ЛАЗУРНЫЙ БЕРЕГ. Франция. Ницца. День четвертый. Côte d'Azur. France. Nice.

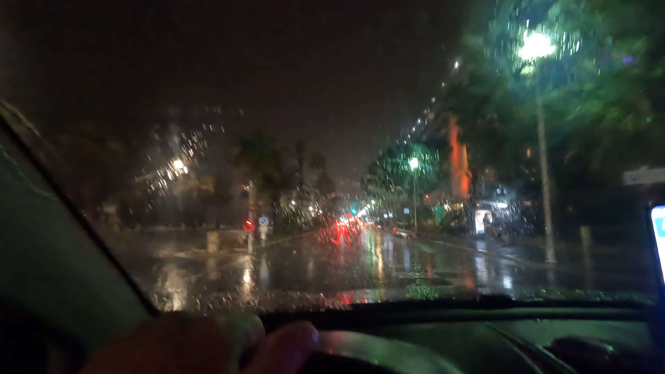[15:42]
Короче, у нас все удачно складывается, только мы залезли в машину, отъехали и пошел страшный ливень.